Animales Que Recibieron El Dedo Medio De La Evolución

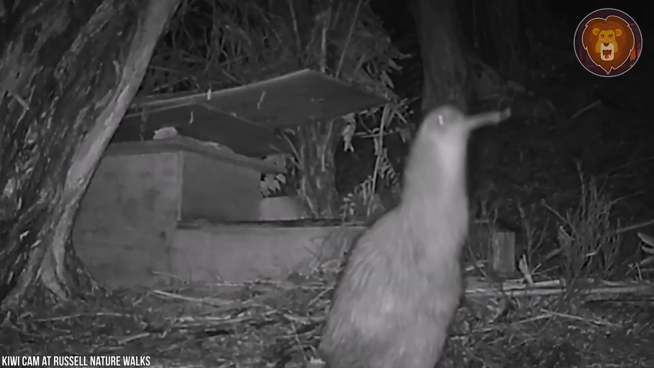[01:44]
es su pico, que utiliza para comer gusanos y otros alimentos.